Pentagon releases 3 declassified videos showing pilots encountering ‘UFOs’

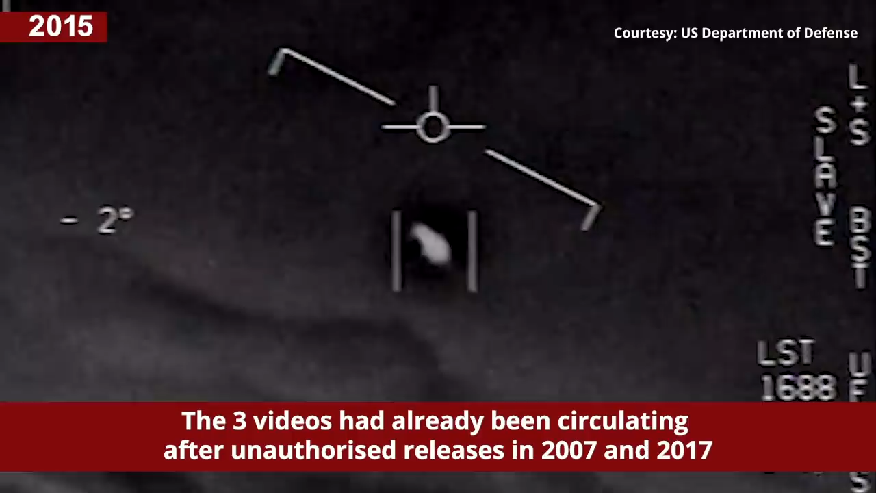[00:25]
This is a fuckin' truck on, bro! There's a whole fleet of them, look on the ASA.
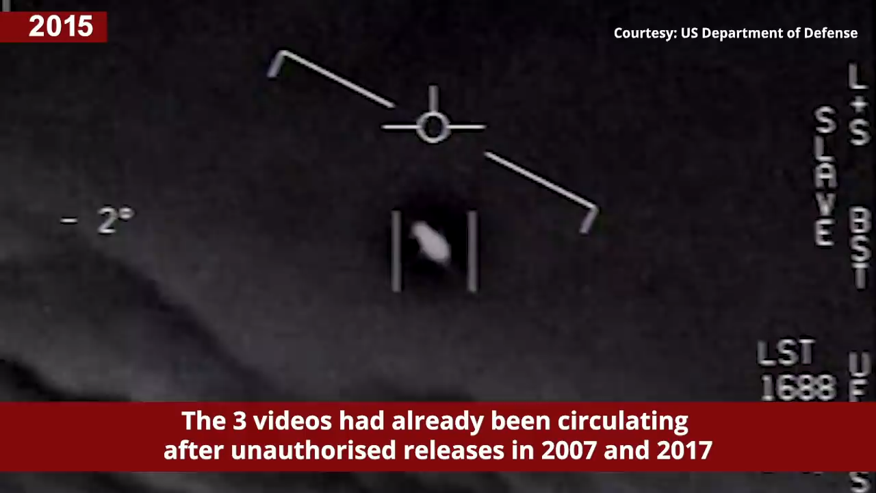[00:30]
Oh my gosh! They're all going against the wind, the wind's 120 knots from the west. Look at that thing, dude.
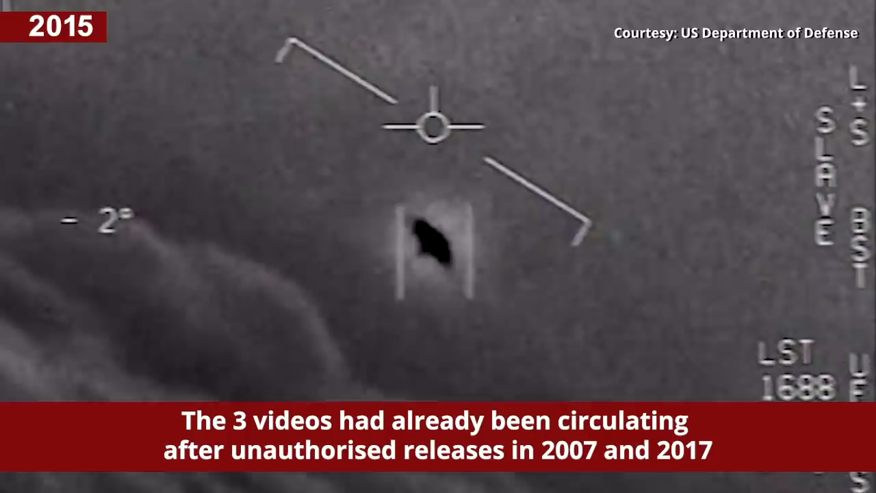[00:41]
That's not our LNS though, is it?
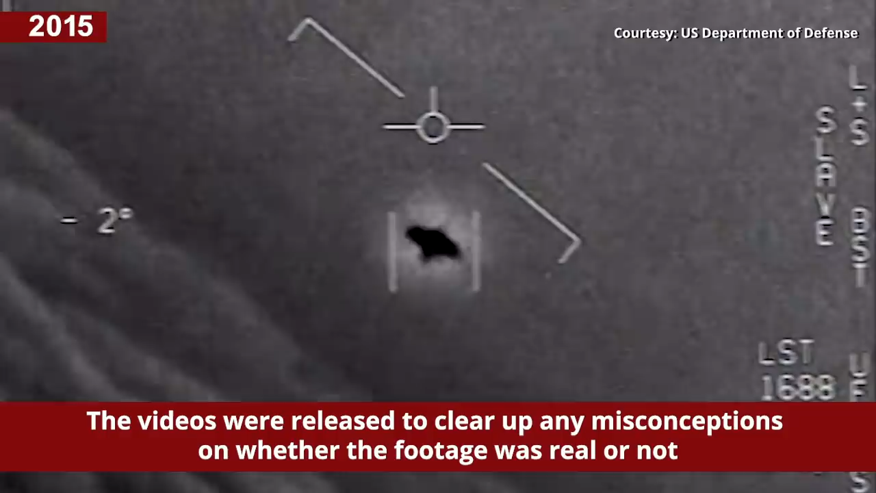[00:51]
I do have LNS, dude. What is that thing? It's first?
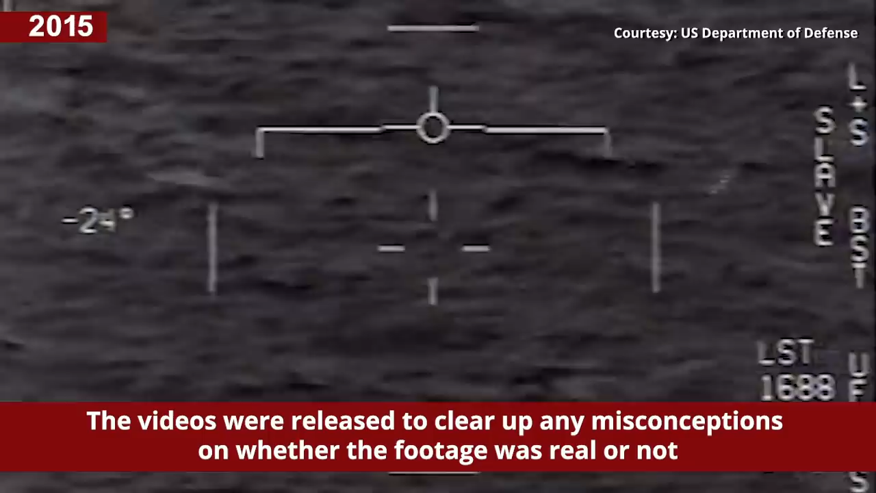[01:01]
Woo! Got it! Woohoo! What the fuck is that? What the fuck is that? Did you box moving target? No, I took an auto-train. Oh, okay.
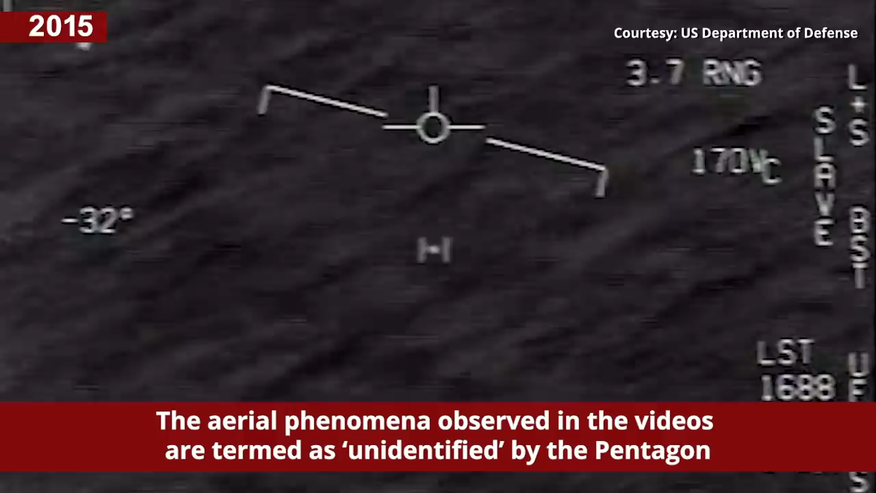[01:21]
Oh my gosh, dude. Wow, look at that! Look at that try!